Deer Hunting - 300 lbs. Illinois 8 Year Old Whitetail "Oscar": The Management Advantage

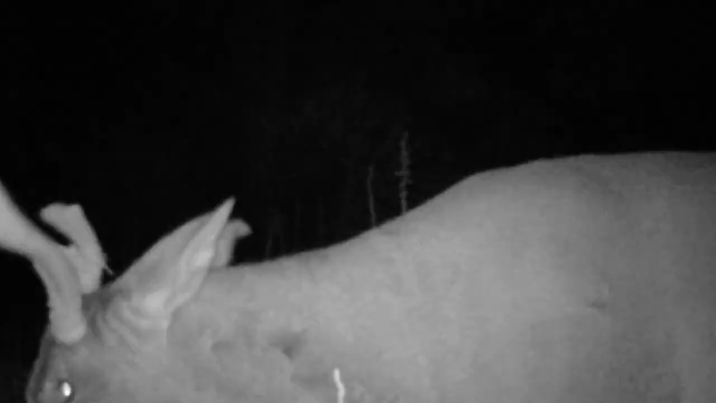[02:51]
We didn't have hardly any mature bucks, so we were just kind of letting it rest while, you know, we ran trail cameras. So we got to watch him grow up throughout the, you know, all through the farm.
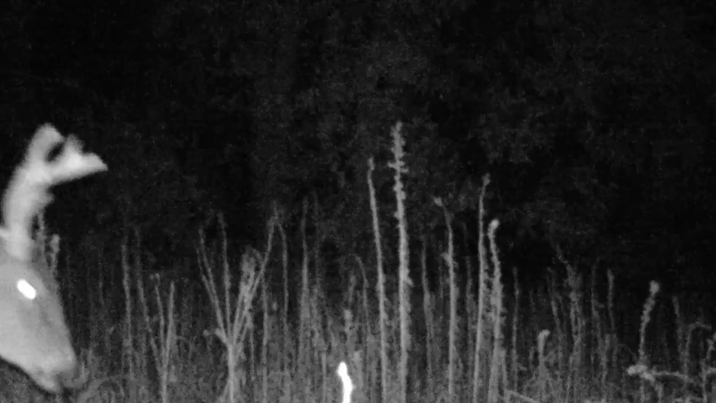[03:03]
2011, when he's 3, he's all over in front of the trail cameras.
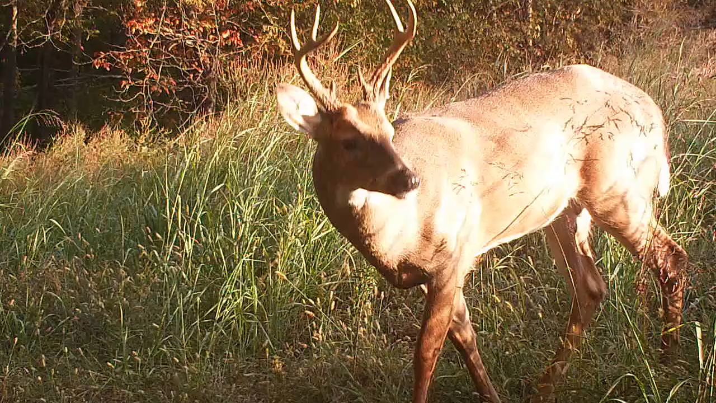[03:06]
2012, got a couple pictures of him, not a lot. And that was the year he was 4.
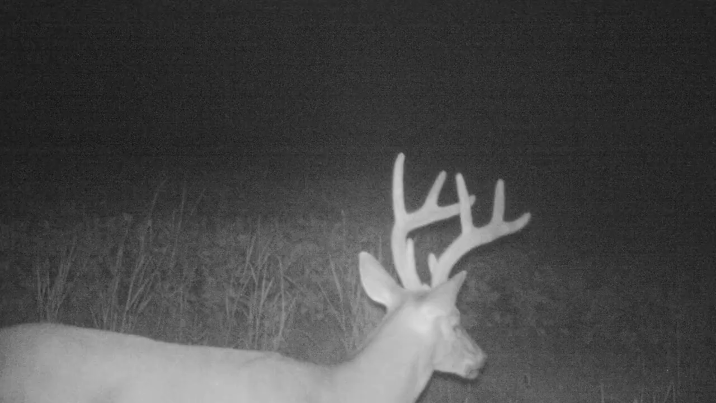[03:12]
2013, he turns into a 5-year-old. I got a couple velvet pictures of him, but like I said, we weren't really focusing on that farm, and I wasn't saving a lot of pictures of, you know, certain, especially Oscar, just because he wasn't anything special to us at the time.
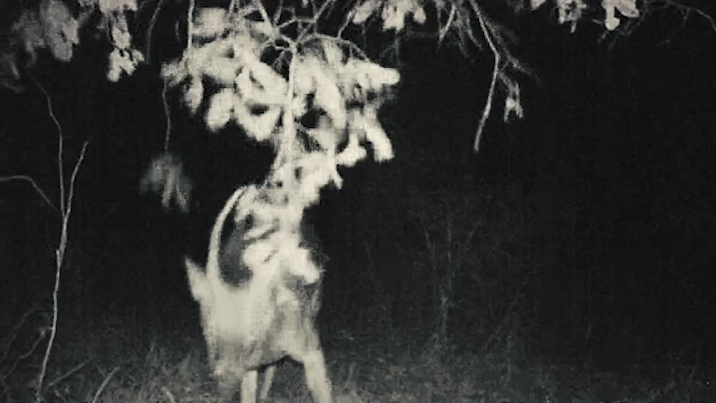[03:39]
he's still just this funky deer, and he's evidently damaged his pedicle because now he's just a spike on that one side.
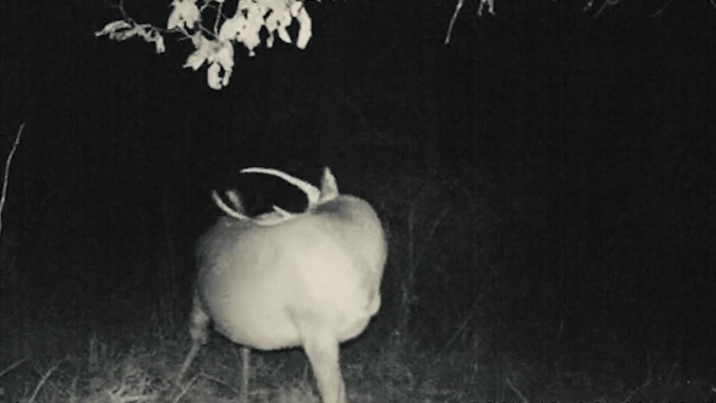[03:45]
And the first visual sighting that I had of Oscar was October 30th, 2014.
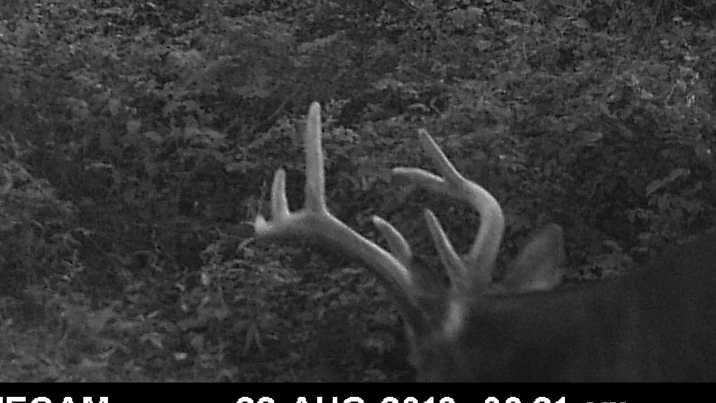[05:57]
He just walked by the camera real quick. And then September 30th.
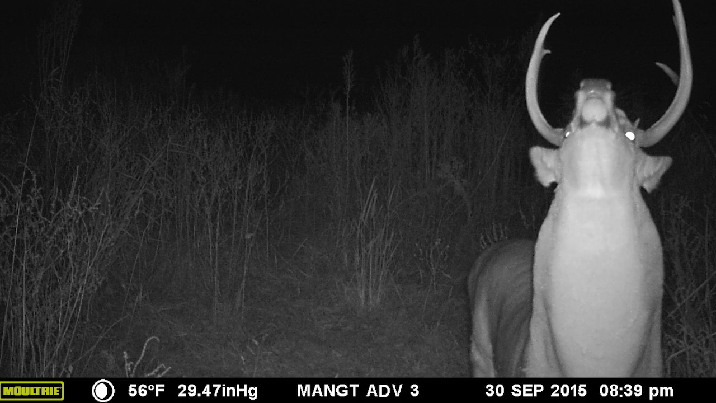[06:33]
overlooks the whole thing, and looks right at the camera like, I know you're watching me. Fast forward to September 30th, 2016, he walks by the same way, looks right at the camera, and they're within a couple hours of each other.
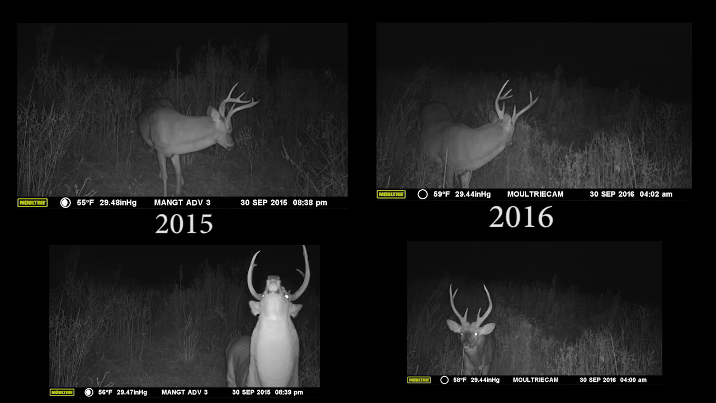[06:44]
Fast forward to November 9th, I was hunting on that big food plot in the redneck hay bale blind.